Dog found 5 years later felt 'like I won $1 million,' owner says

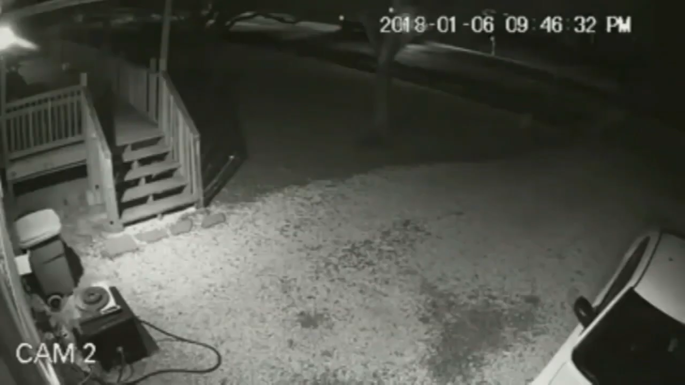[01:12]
Five years ago, the family's home surveillance video captured what happened to their German shepherd named Sheba.